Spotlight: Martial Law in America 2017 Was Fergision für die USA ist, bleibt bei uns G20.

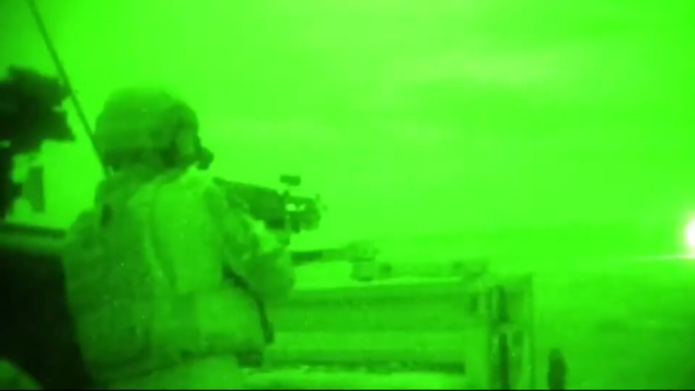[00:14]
out of Fort Bragg conducting a nighttime raid during an exercise.
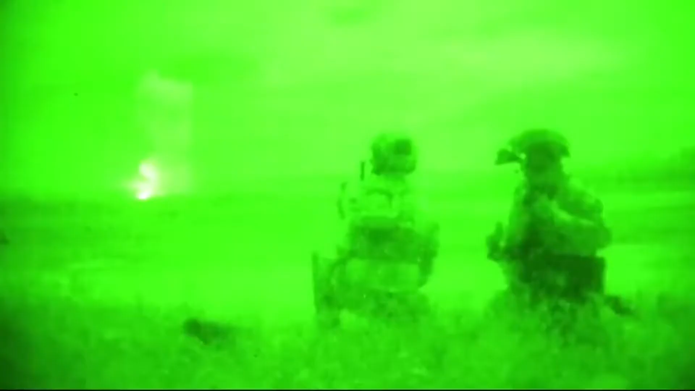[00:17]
This is the Special Forces unit that cannot be replicated at Fort Bragg.